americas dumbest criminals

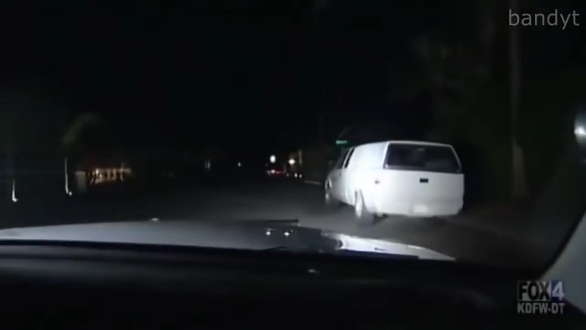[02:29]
I see a guy inside of it. I'm going to talk to him and see what he's all about. Yo, why'd you turn your car on?
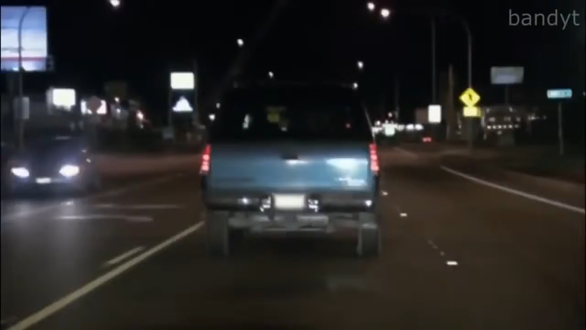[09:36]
I'm having license plate numbers vehicle in front of us. The registered owner is coming back suspended in third degree.